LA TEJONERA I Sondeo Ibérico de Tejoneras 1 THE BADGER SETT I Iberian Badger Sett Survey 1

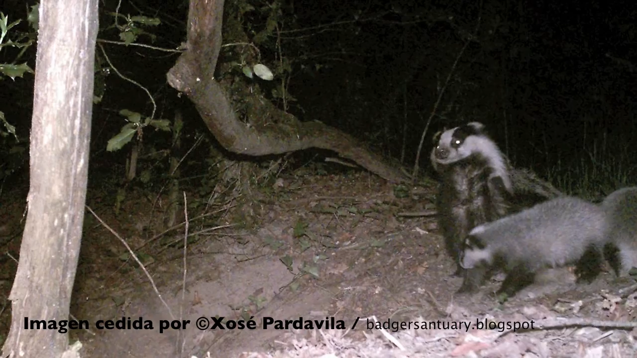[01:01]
La tejonera, bueno, se puede decir que esta es una tejonera,